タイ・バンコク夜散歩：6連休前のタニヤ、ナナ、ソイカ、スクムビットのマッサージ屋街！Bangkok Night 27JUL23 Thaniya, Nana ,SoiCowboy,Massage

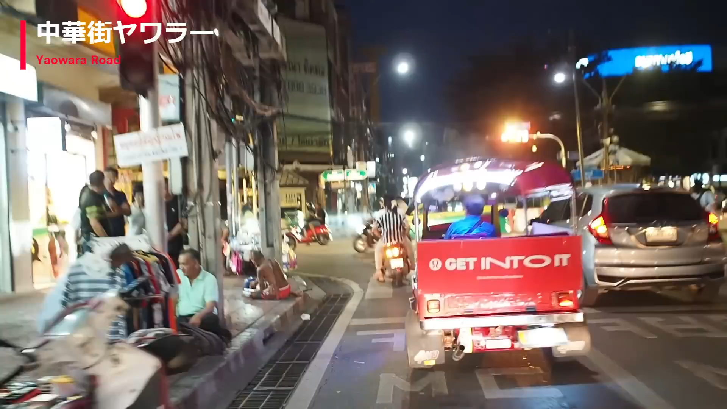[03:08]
こちらの方、ここをね、左に曲がりますとなんて言うんですかねパチンボさん、
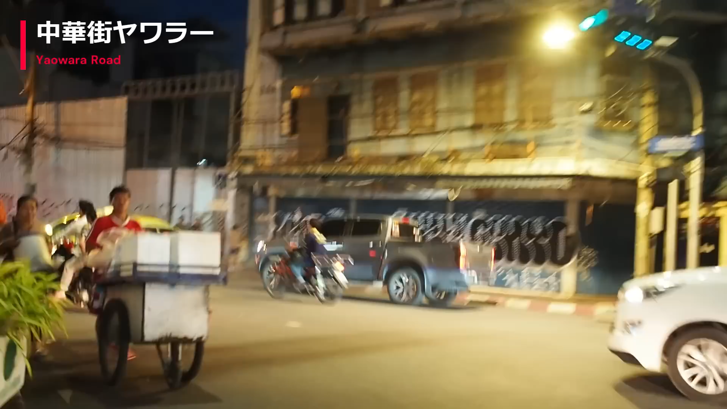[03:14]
スワリンボさんって言った方がいいかながいるところなんですが見えるでしょうか
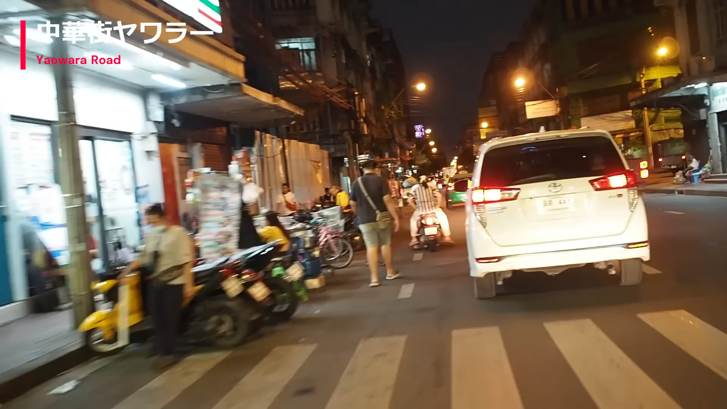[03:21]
そうね、渋滞がひどいんであんまり見れないかもしれません左側全然いないねこの右側の方右側の方にもまだ時間早いのかな全然いないねあ、
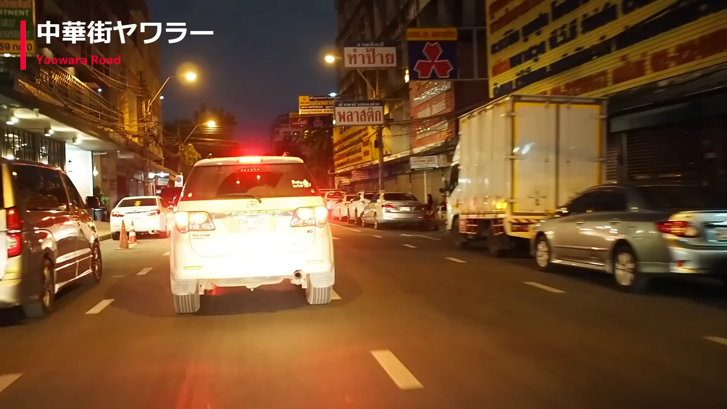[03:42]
少しいる、少しここね、やっぱりこう、お香の匂いがしてね面白いですけどね、少しいますけれども見えますでしょうかここが、ジュライロータリーになりますこちら、ジュライロータリーでございますが